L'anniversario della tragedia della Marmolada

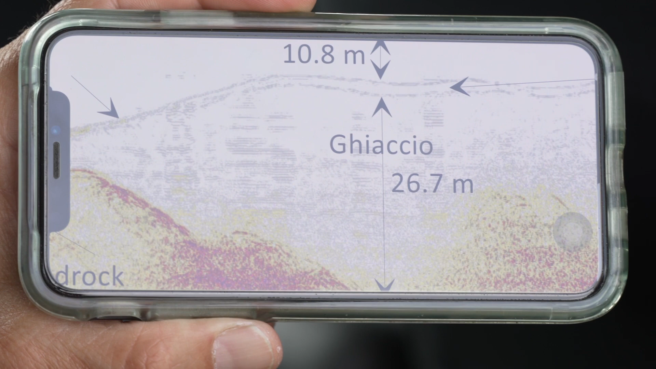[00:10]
pari a in un transetto di 26,7 metri, quindi quasi 30 metri di spessore di ghiaccio.
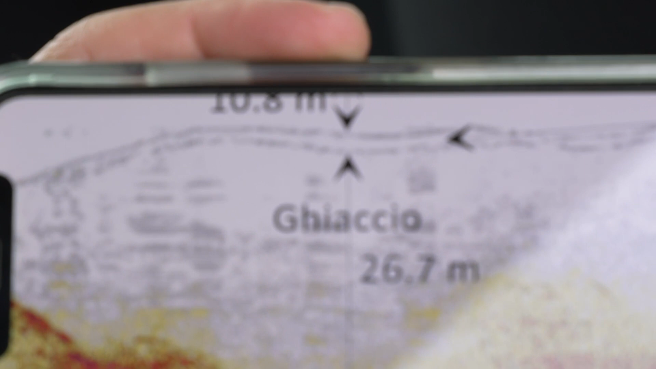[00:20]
Ma non è molto perché con la tendenza attuale, la perdita di spessore annua che rileviamo,